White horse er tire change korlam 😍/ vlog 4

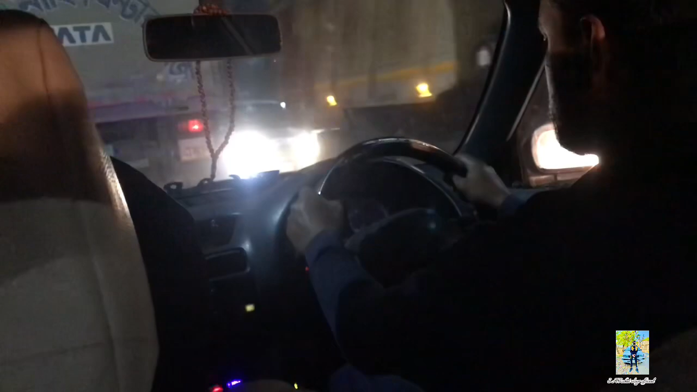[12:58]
আর মেইন রিজন হইলে কোনো সামনে মনে হওয়ার পয়েন্ট একটা ট্রাক নষ্ট হয়ে গেছে,
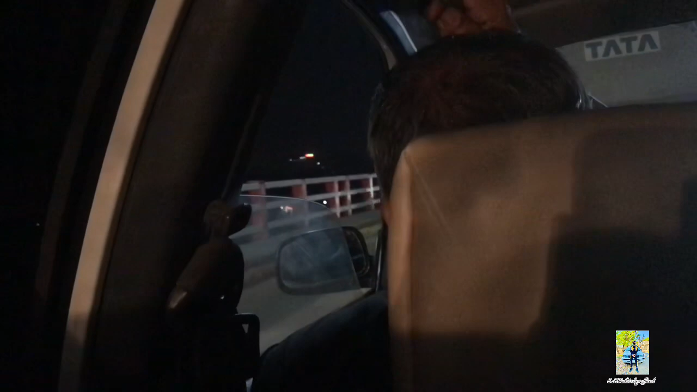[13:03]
আর দ্যাটস ওয়াই মানে অত জ্যাম, আমি তো কই যে অত জ্যাম তো থাকার কথা, ট্রাসডে নাইট হইলেও অত জ্যাম থাকার কথা নাই, আর ও ট্রাক নষ্ট হয়ে জ্যামটা হয়েছে।
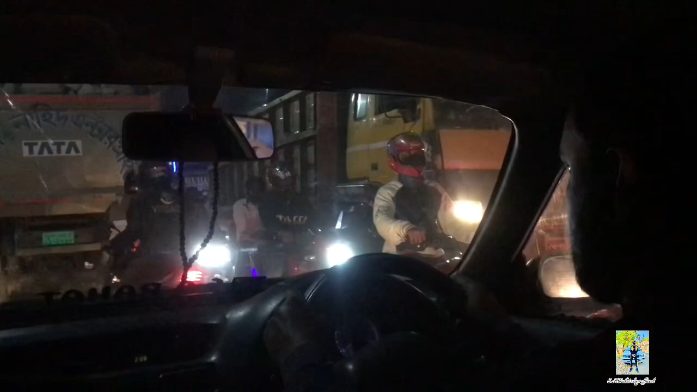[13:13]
আমার সাইটে যে ট্রাকটা দেখো ও হইলে কি জ্যামের মেইন রিজন, ওটা নষ্ট হয়ে গেছে,
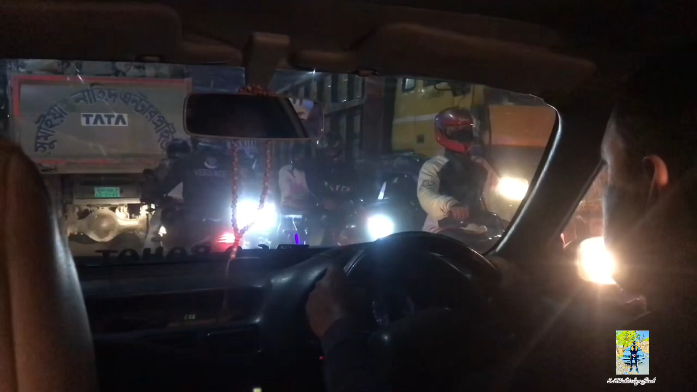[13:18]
আর ও জ্যামটা হয়েছে কারণে দেখে ঠিক হয়ে যার, মানে মেকানিকও বলা ইচ্ছে না ইয়ে ঠিক করি, আশা করি জ্যামটা যত দ্রুত ভালো।
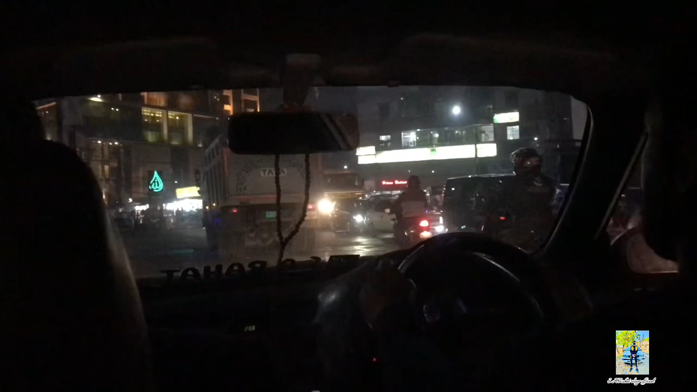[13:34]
15 মিনিট লাগবো পাশে যাইতে, আর দেখি লাগা লাস্ট একটা সিনেমেটিক
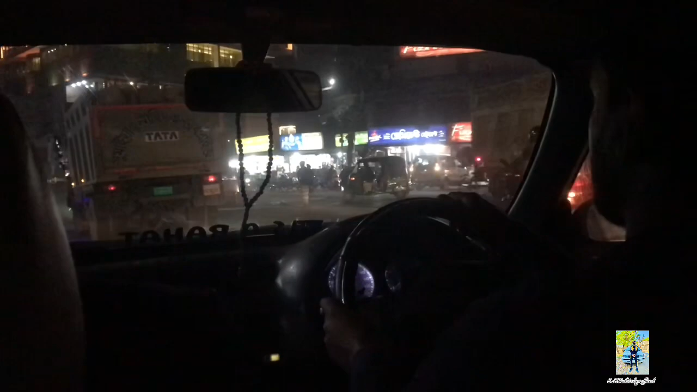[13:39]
ভিডিও আর কি উপর শহরের ভিতরে আর কি মেইন টাউন।